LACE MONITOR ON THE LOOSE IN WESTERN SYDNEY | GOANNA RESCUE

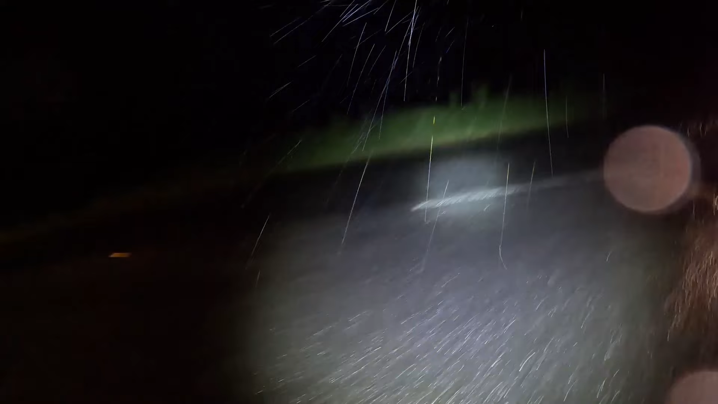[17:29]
this day is never ending what an absolute day and top it off we got a long neck turtle on the road